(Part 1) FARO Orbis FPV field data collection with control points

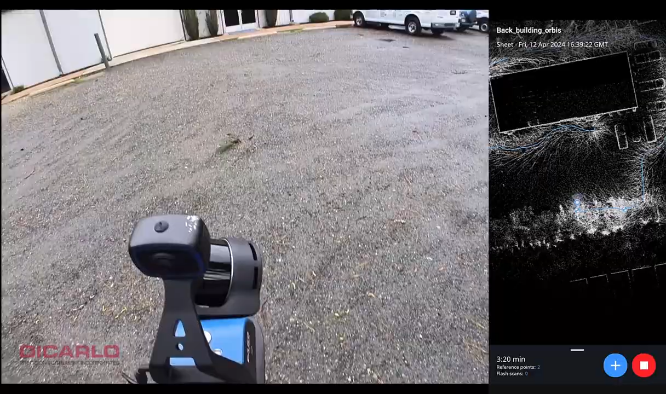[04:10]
and with the orbis you do need to have a minimum of four well-placed targets let's just go here
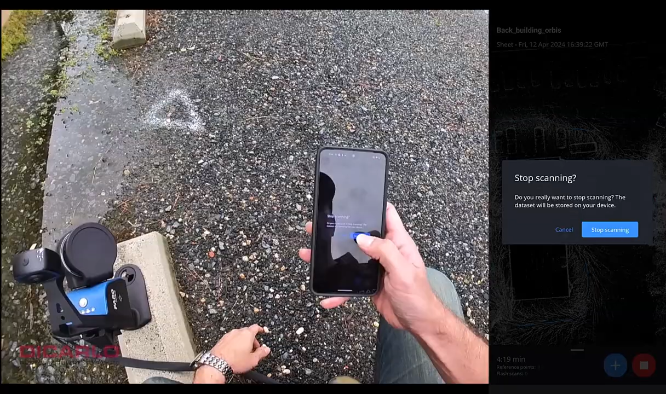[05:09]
and stopping scanning and that's it for the orbis so data collection finished